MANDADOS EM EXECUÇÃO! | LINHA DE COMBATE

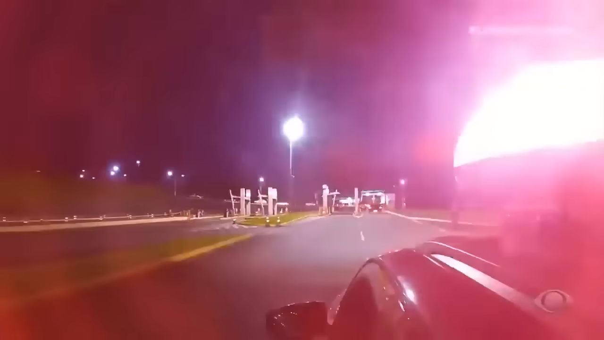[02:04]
Madrugada e centenas de policiais civis seguem ao ponto de encontro.